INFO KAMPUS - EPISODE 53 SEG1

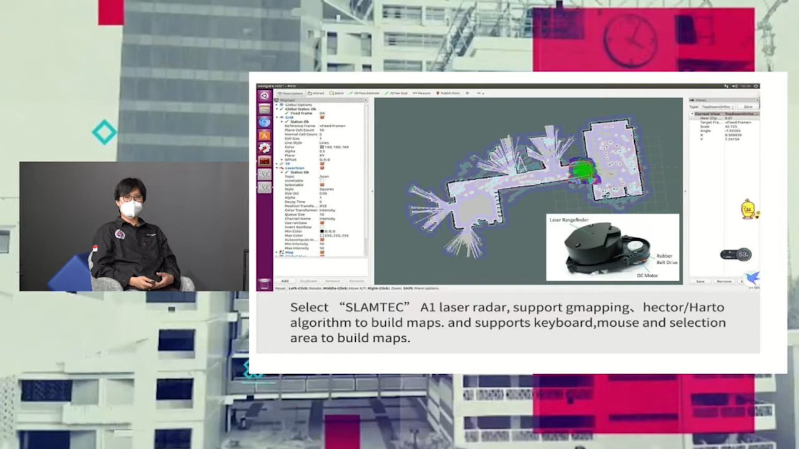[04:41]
A1 laser LiDAR. Lalu kemudian kita siapkan dengan menggunakan Hector atau Harto algorithm untuk scanning atau mapping, building mapping. Ya, ya, simpelnya adalah kita menggunakan mini komputer, ya kan,
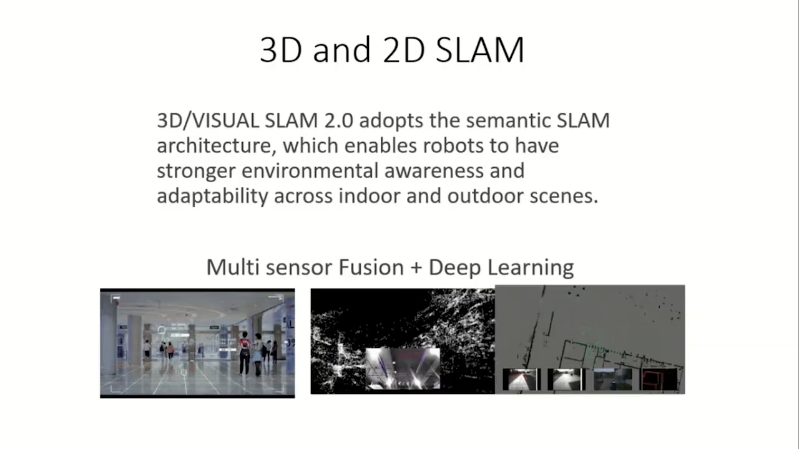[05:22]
Saat ini yang kita punya itu sensor masih lalu kemudian ultrasound, bumping.